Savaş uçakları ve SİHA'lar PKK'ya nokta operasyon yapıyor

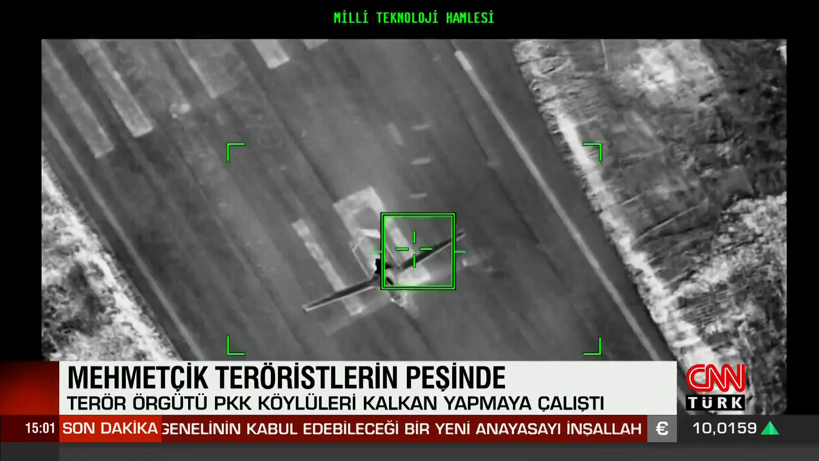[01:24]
İki PKK'lı teröristin SİHA'lar tarafından vurulduğu, etkisiz hale getirilen terörist sayısının arttığı açıklandı.